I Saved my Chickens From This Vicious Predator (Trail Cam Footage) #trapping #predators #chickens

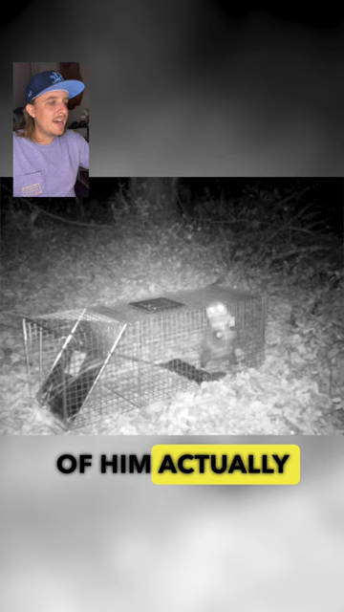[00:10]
getting into the looks like we got another possum coming in so he's just coming in checking things out i think he's just eating the food he's eating this guy's food so this is his buddy just showed up he's in a trap he's not trying to get him out or nothing just sitting there